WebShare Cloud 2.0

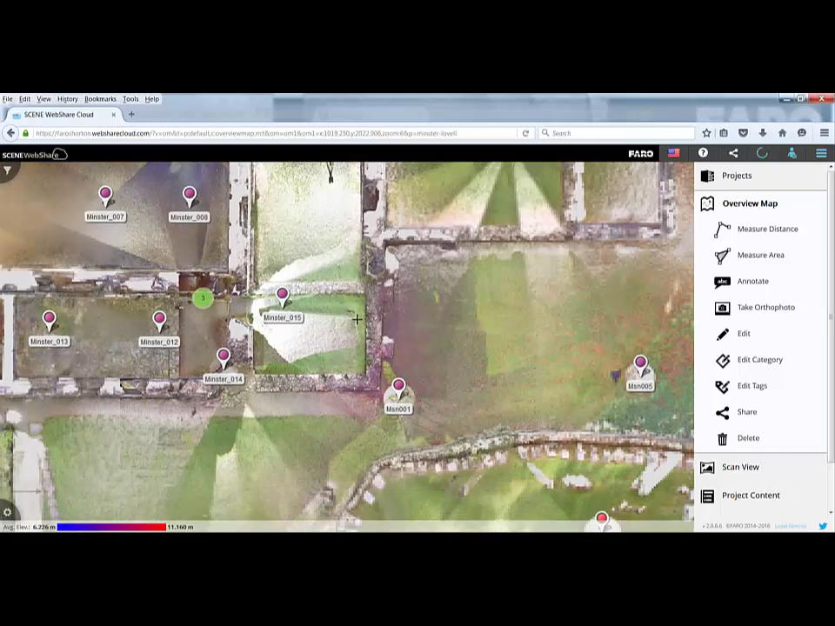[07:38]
So I'm just going to look for a particular scan to pick on and I'm going to go for this one down here.
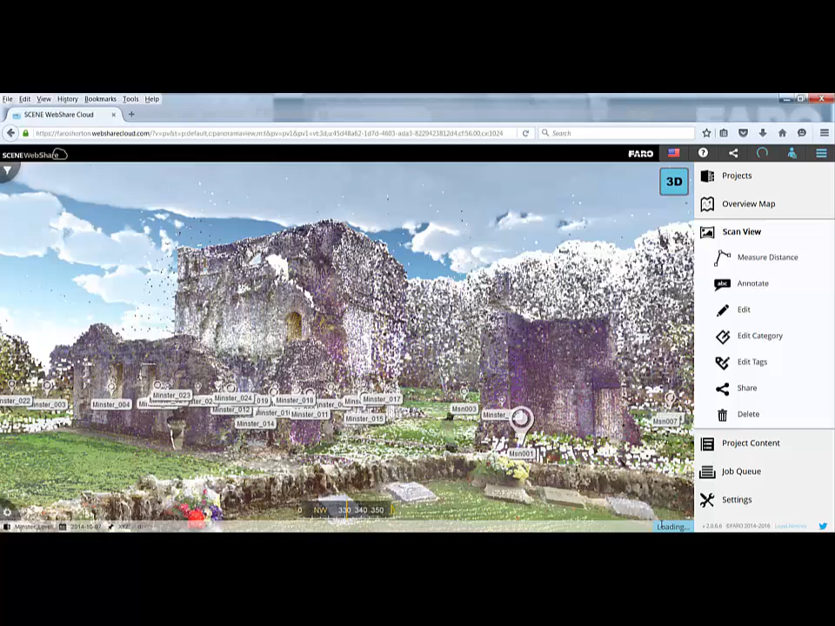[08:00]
Now the one thing I'm going to do is turn off all my scan positions by clicking on the options button down here and clicking on the scan positions icon and then closing that down. So a couple of mouse commands here to navigate. We can use the scroll wheel to scroll in and scroll out and then there's a slight refresh.
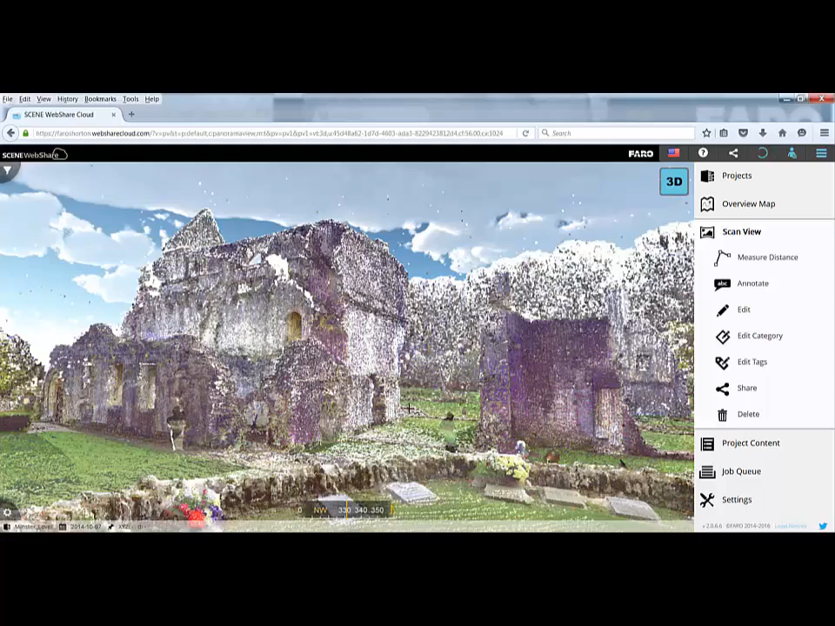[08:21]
We can use the left mouse button to rotate left or rotate right or if we want to pan we use the centre wheel button to move left or move right. Now as within Farrow scene we can also use the W, the S, the A, the D, the R, the F, the I, the J,
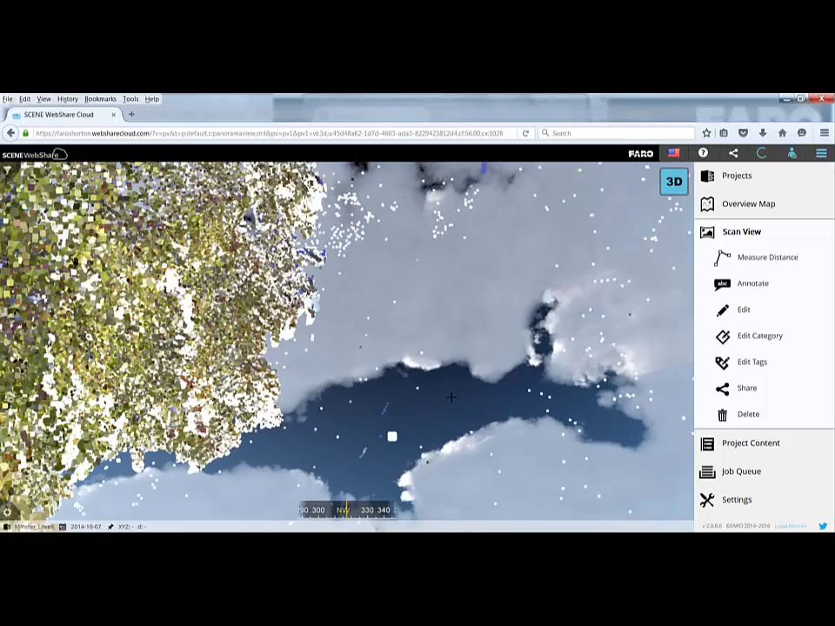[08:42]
the K and the L tools to navigate around within the point cloud.
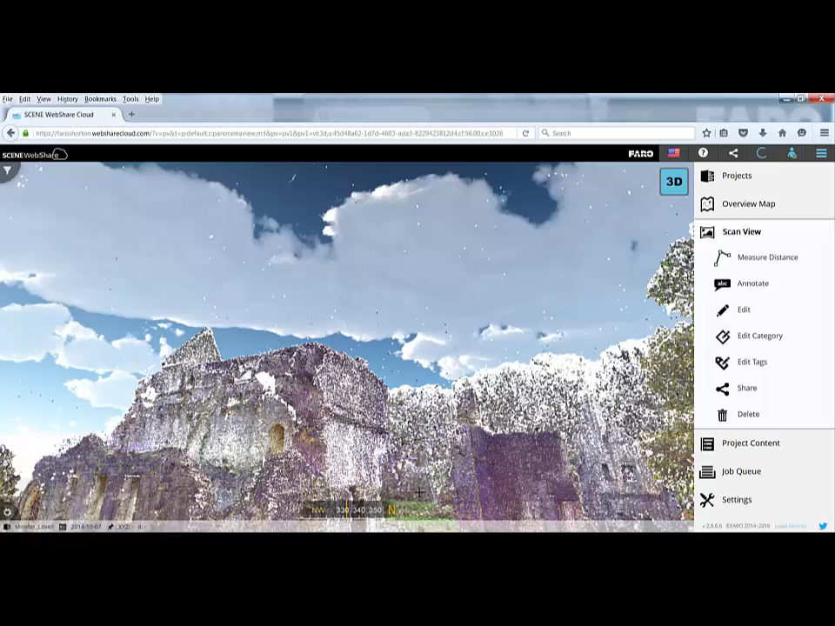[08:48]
Again very similar to Farrow scene if we hold down the shift key then we move in twice as fast or we rotate twice as fast.
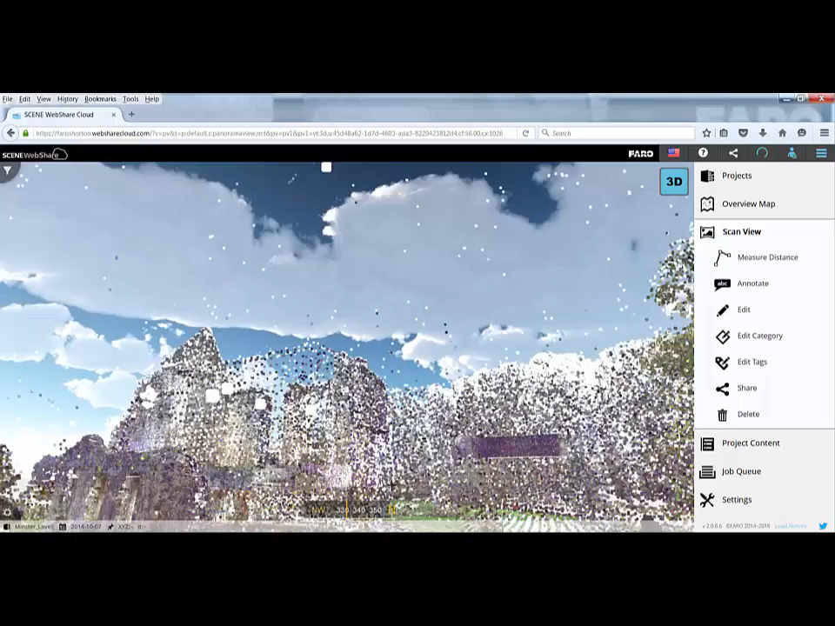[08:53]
We can also use the arrows on the keyboard to move in and out as fast as we want to get ourselves into a position. Again similar functionality to Farrow if we double click on a point we'll zoom into that particular point and we're right in that view there. So we can navigate around the point cloud as much as we want or
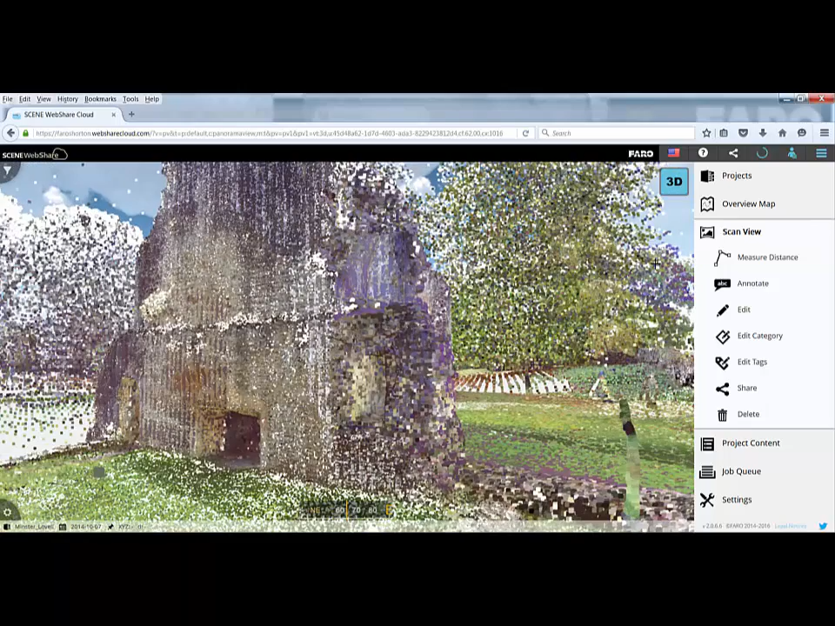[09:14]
if we want to go back to a specific view we could go back to our overview map, double click on the scan and we're straight into that view again.
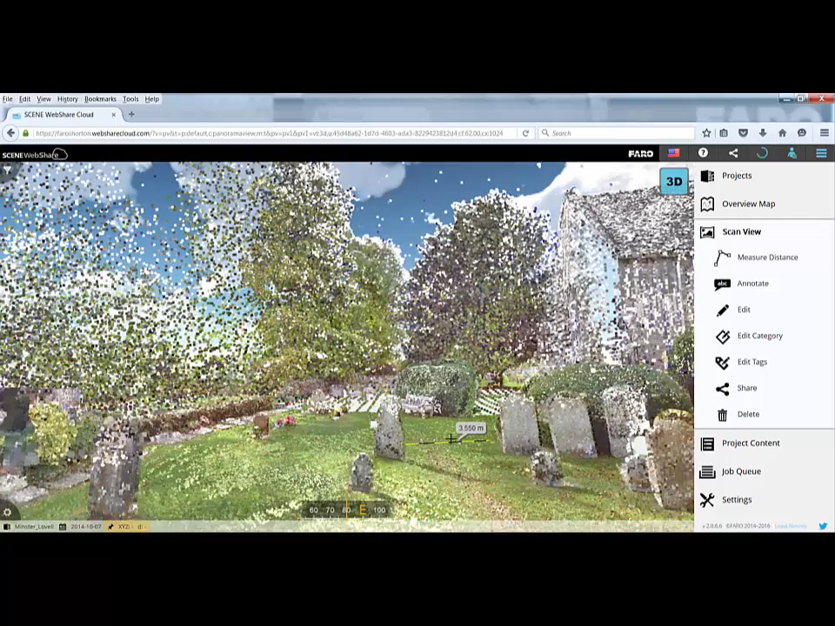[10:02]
But if I go to the 3D view now and then I move in and move around and then pan around what you can see is actually I missed the edge of that gravestone. So were I providing dimensions to a client and I was reliant on my clicking in the point cloud you can see I've actually got the dimension wrong. And you can only see that really in the 3D view so it's a good way to navigate around and make sure you're putting things in the right places. Whilst we're in the 3D view as well we can also use the coordinate picker by picking on any points and
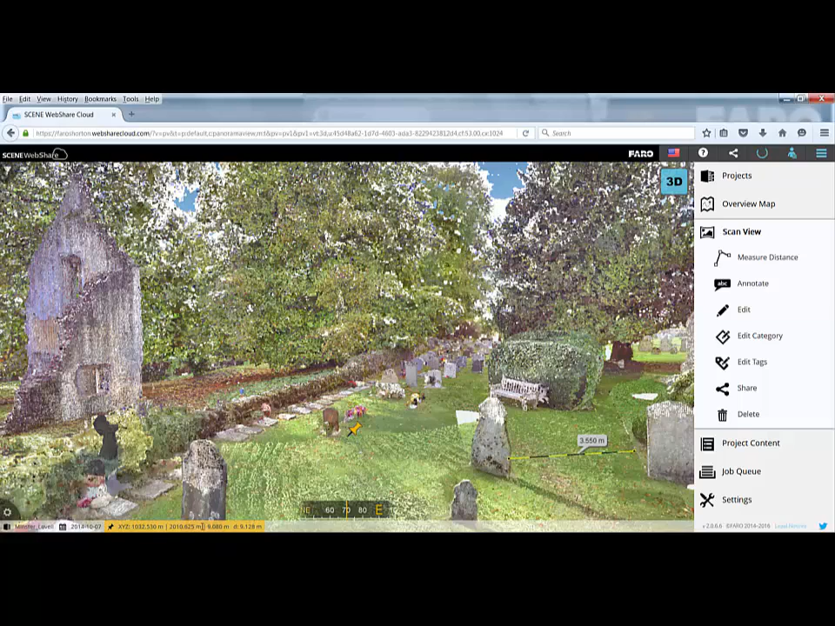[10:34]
it will give us the XYZ value of that particular point. Again we can also use the annotation icon and annotate in the 3D view which makes it a lot easier to put our annotation notes in the right location in the 3D view or we can just cancel.
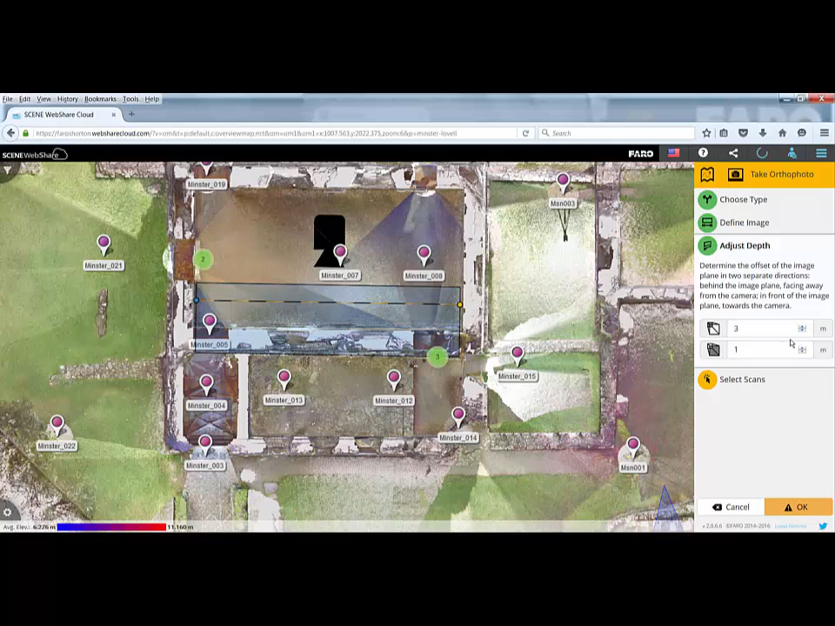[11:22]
I can then adjust which direction I'm looking in so I want to look at this particular wall. I can adjust my depth so I can look further away to pick up the wall. Then I can select my scans by clicking on the select scan icon and I want that scan, that scan and that scan to be included.
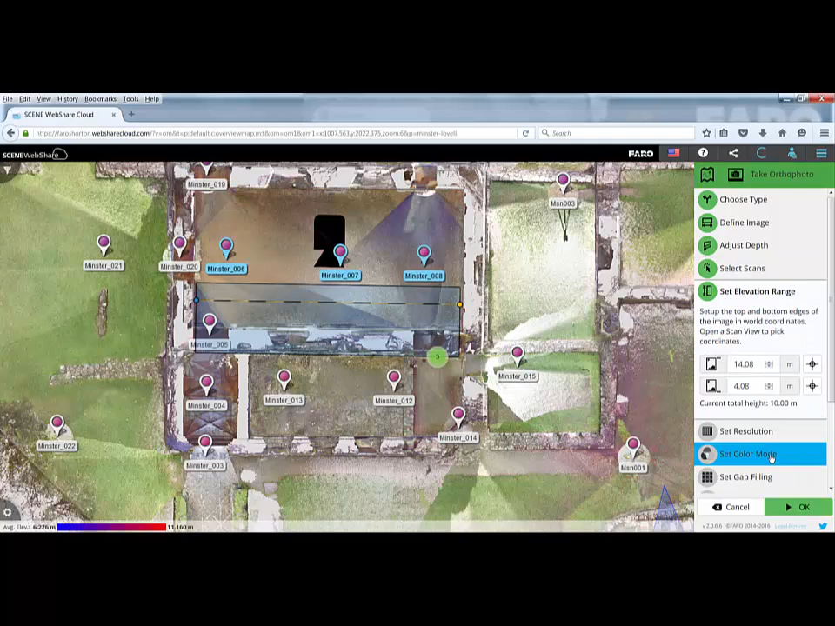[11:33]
I then set my elevation range so here I can't really see my elevation range but if I click on one of the scans
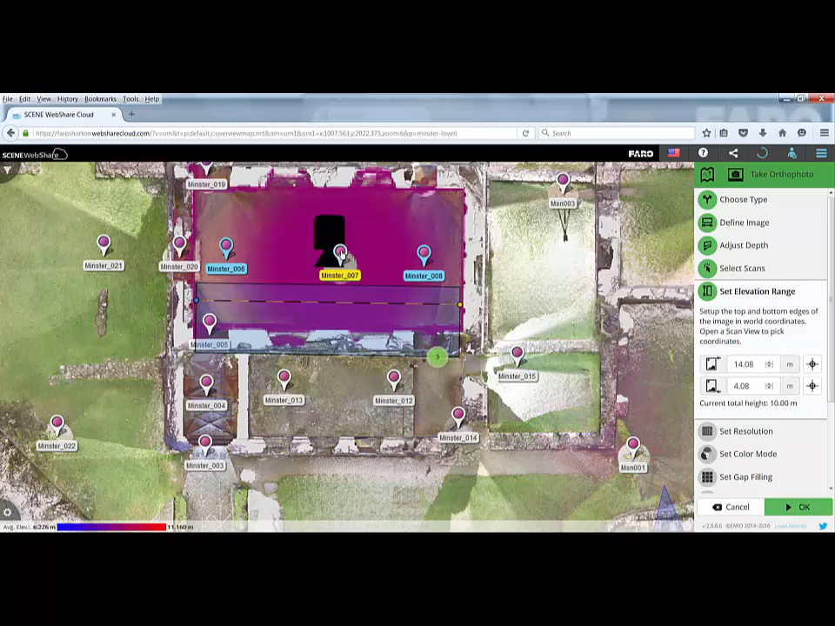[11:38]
and I go to the 3D view for that scan so I've just navigated up so I can see over the top
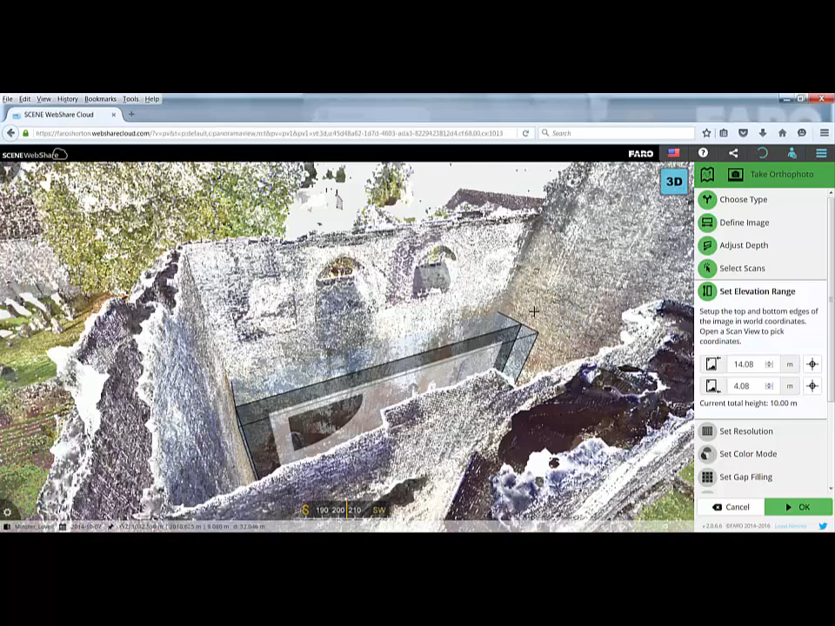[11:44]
of the wall there and using the bar here I can then very easily make sure I'm picking up the whole elevation of that particular wall in the 3D view
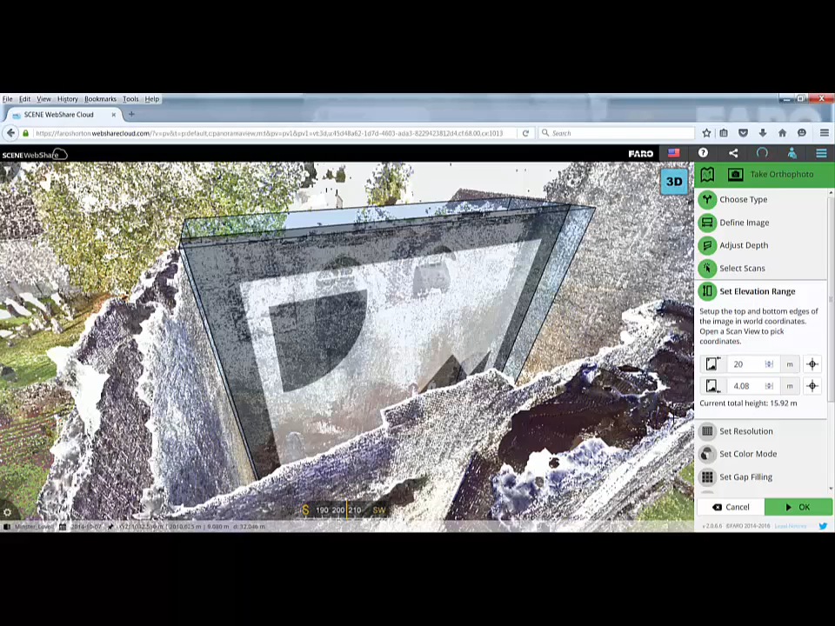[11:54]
before we then go on and set up the rest of the settings for our ortho photo. So again another benefit of using the system in 3D. If we just cancel that now.
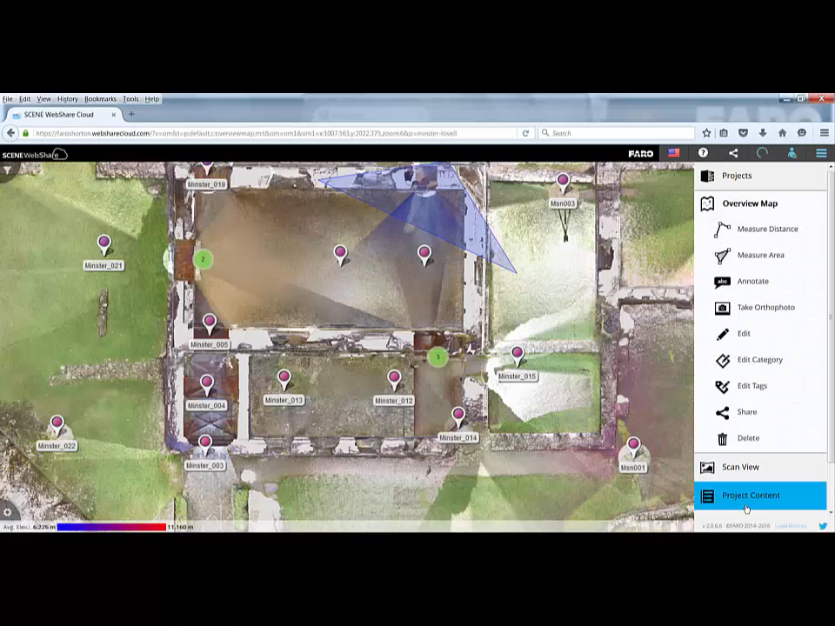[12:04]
One of the other things that we can do is if we go into any one of the scans and we view them in 3D.
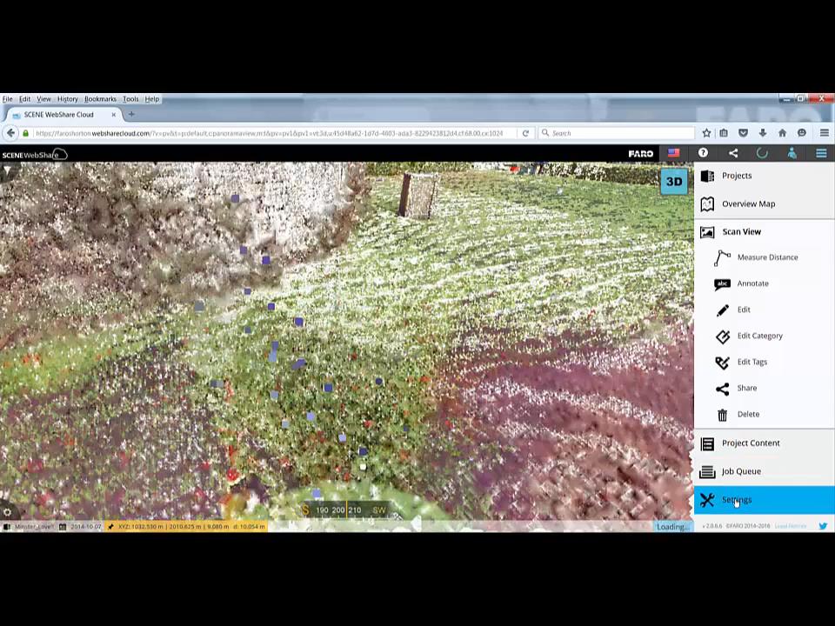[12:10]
Basically if I go to my settings and my scan view settings as well as setting the resolution for our panorama image down here we also have the option for the 3D view detail level.